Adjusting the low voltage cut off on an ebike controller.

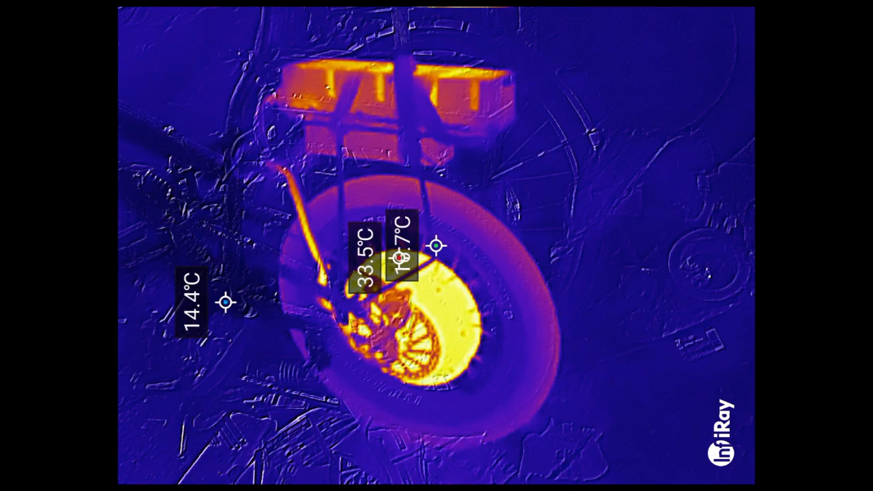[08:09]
miles I finished on a bit of a hill because I live on the top of the hill so that's
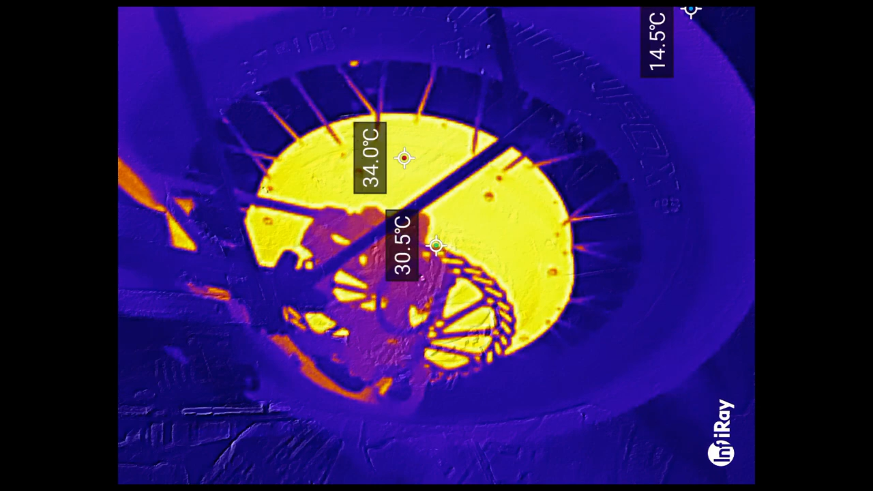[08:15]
about as hot as I've ever seen the motor 33 34 degrees
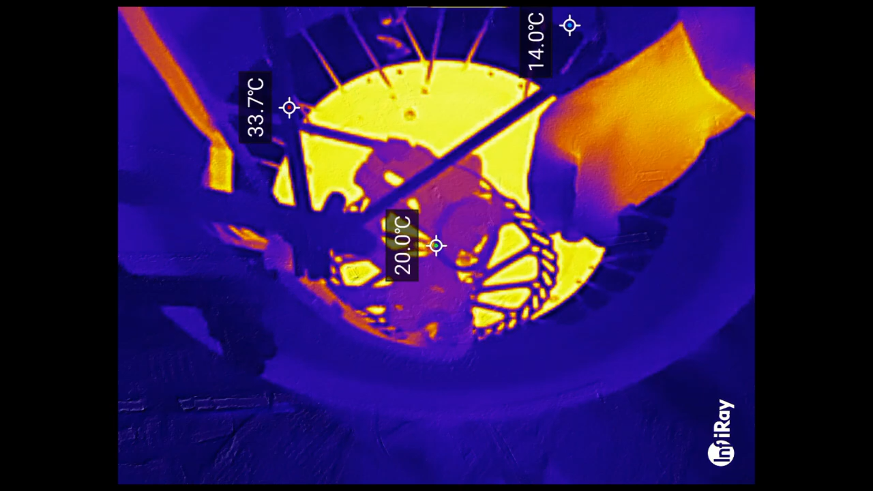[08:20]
the controller is barely warm the batteries a little bit a little
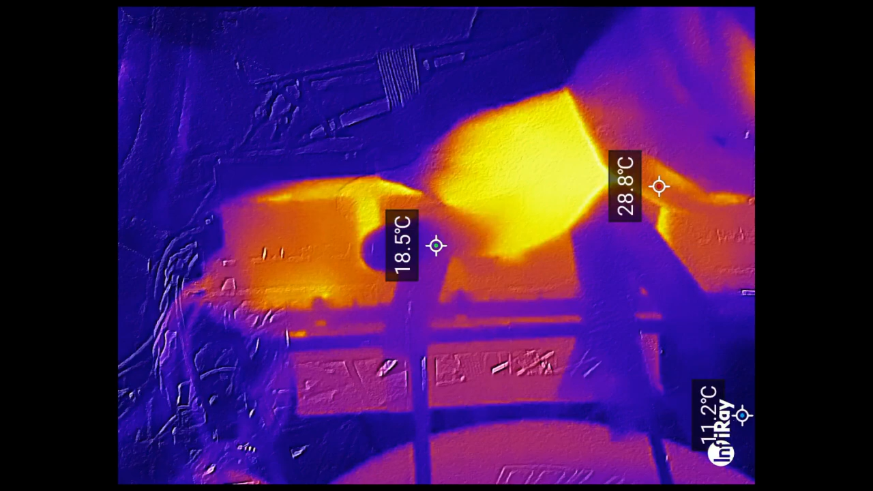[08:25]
On screen: max 28.8°C
bit warmer and you can see
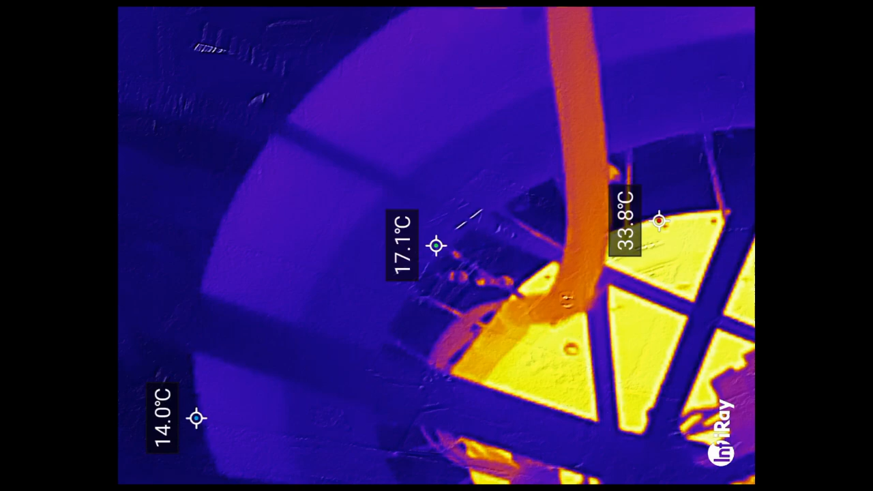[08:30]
the the cable down to the motor is it's just a bit warm as well but nothing to nothing
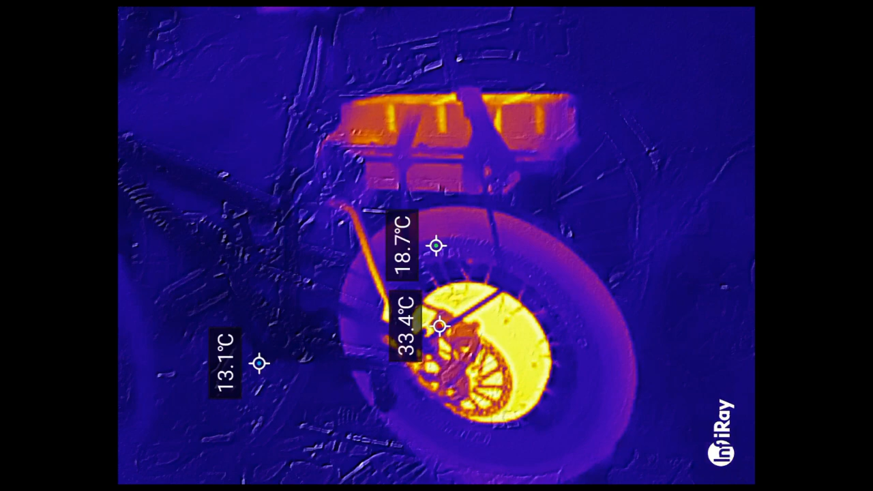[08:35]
to worry about I think it's a very successful modification